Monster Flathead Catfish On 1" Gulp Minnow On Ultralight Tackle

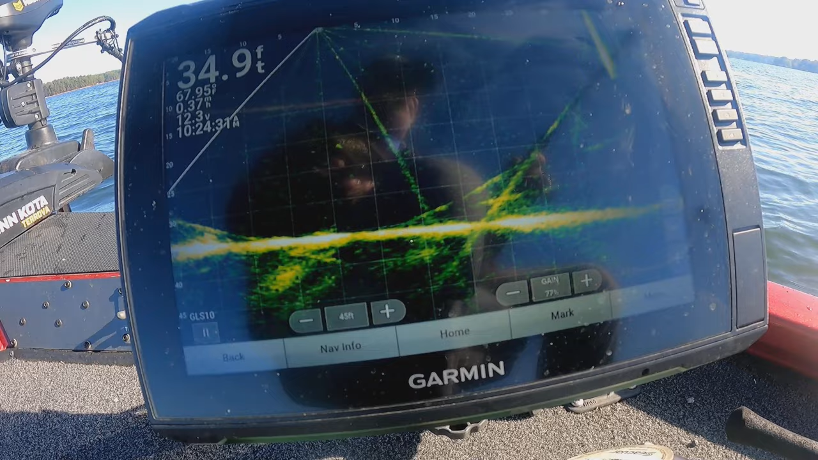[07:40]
On screen: depth 34.9 ft
Hey, they're hitting at it, but they ain't taking it. We might have to go with that gulp of live minnow. That's what we might have to do. There he goes.
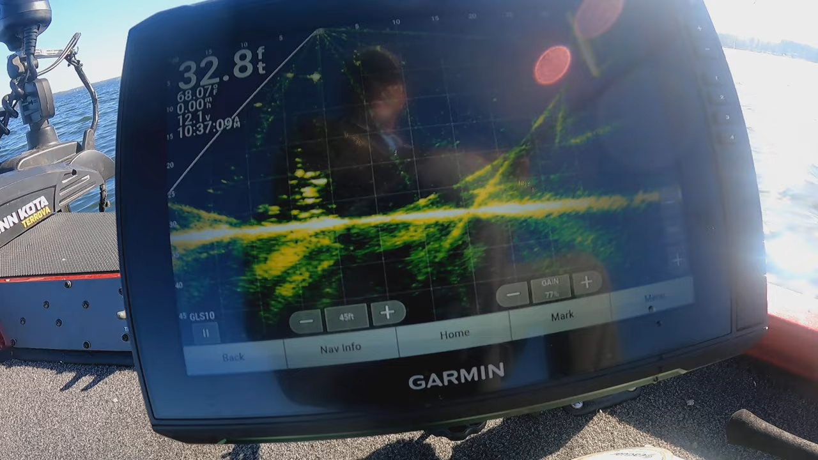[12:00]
On screen: depth 32.8 ft
they have to, they ain't really eating it. Bumping at it. They don't want what I got on.
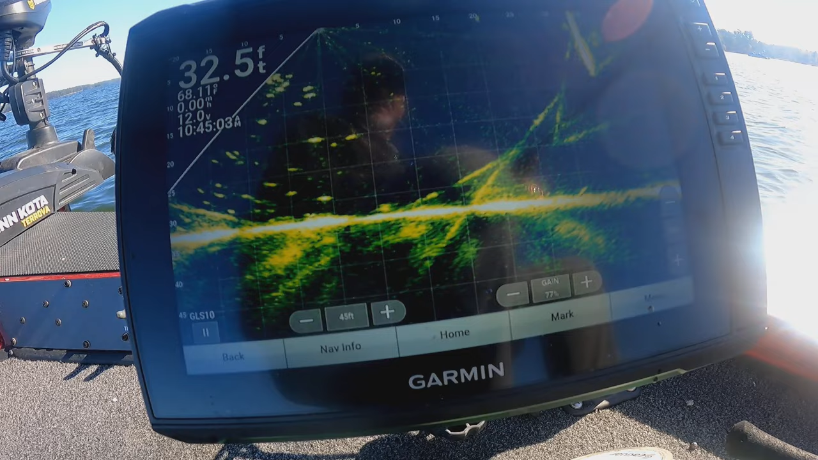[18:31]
On screen: depth 32.5 ft
There he goes. Boy, he nailed it. I don't know what that is.